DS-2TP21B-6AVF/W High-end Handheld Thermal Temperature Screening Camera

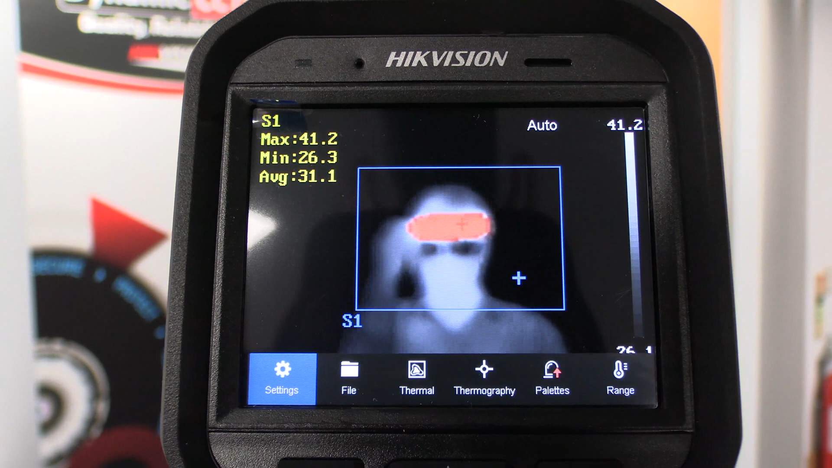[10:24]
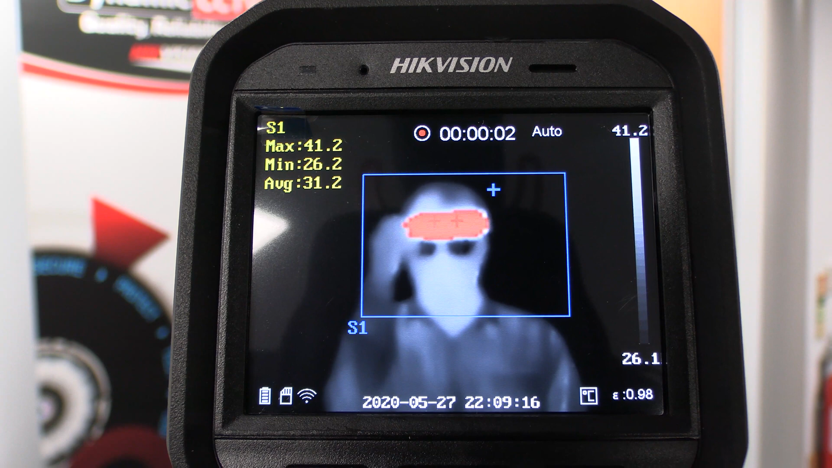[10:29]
we've got a little record count on the top of the screen which you can see so i'm just going to give that about 10 seconds recording obviously you can see the blue cross which is the minimum temperature going airwire that's just obviously constantly search for the lowest point and the high point is obviously fixed permanently on the the warm the warm water bottle
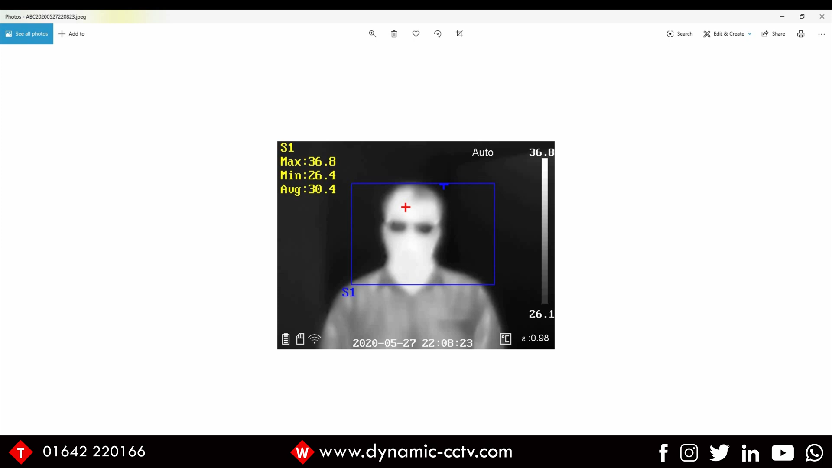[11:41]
of the information is present as well so that's how you your captured images will appear your video captures i can quickly show you on vs player which is a little segment i captured afterwards which is the alarm condition you can see there it's playing now so about 10 seconds ever language basically you've got similar scenario
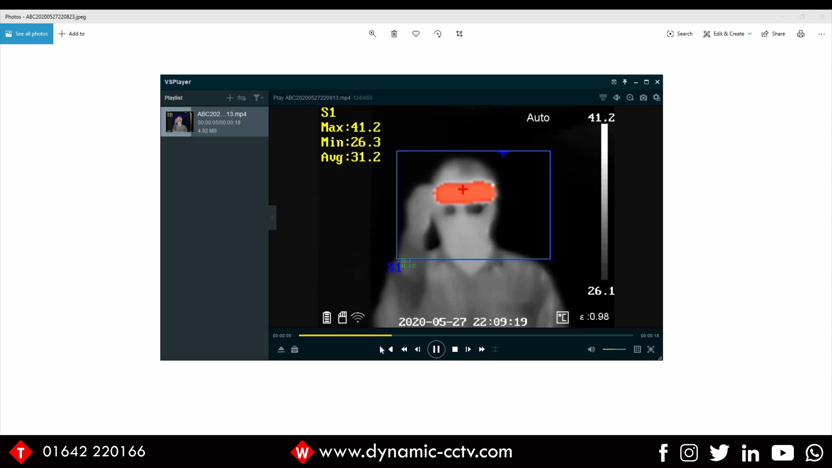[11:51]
minimum maximum average temperature you've got the hot spot which is planted firmly on the warm bottle of water